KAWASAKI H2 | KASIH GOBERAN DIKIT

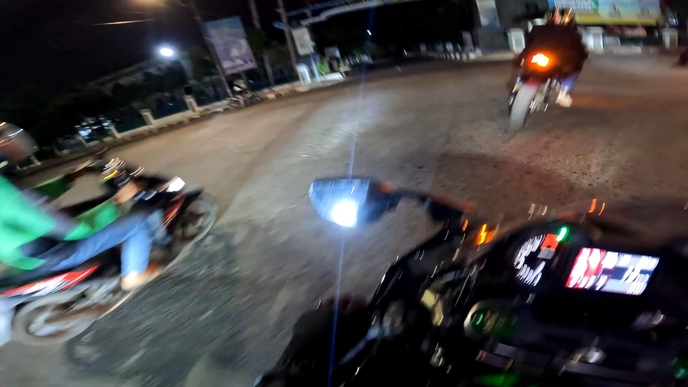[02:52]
Anjay, dicari bapak ojol loh. Anjir, ada ini. Nyalip dari kiri, pakai udah tahu ada orang di kanan dari kiri.